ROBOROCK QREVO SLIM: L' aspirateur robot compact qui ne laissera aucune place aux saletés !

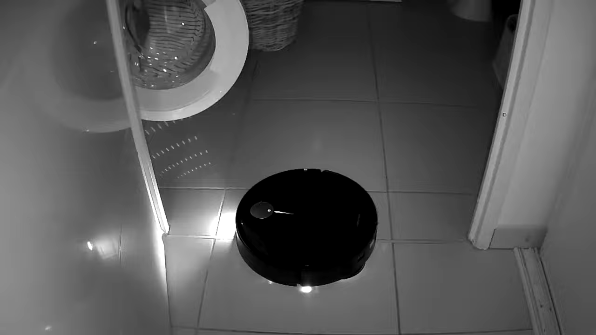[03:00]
Le système autonome StarSight de Roborock exploite le premier LIDAR à semi-conducteur à double lumière, avec temps de vol 3D.
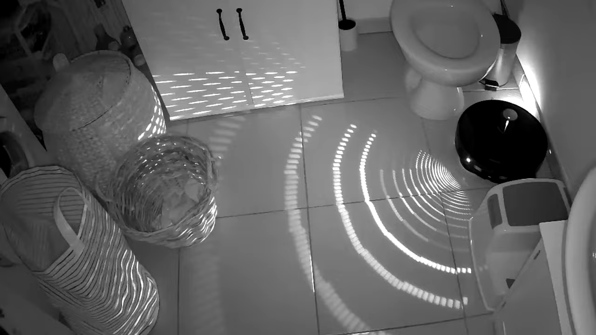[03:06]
C'est une technologie qui va lui permettre une navigation inégalée, redéfinissant les performances des aspirateurs robot.
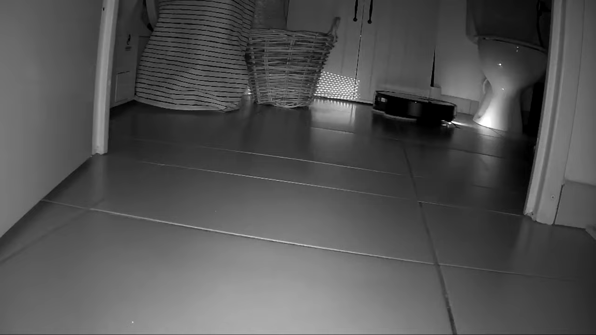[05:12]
avec plus de 21 600 points de capteur. Avec sa fréquence d'échantillonnage de 3400 Hz, il aura un niveau de reconnaissance faciale comme un smartphone. Ce système est vraiment conçu pour révolutionner l'expérience de nettoyage. Ce système va permettre au robot de se déplacer dans la maison et de détecter les obstacles en simultané. Ça offrira une expérience de nettoyage fluide et ininterrompue. Cette vue dans le noir nous permet vraiment de comprendre l'étendue de ce système de détection. Mais maintenant, regardons avec les obstacles ce que ça donne.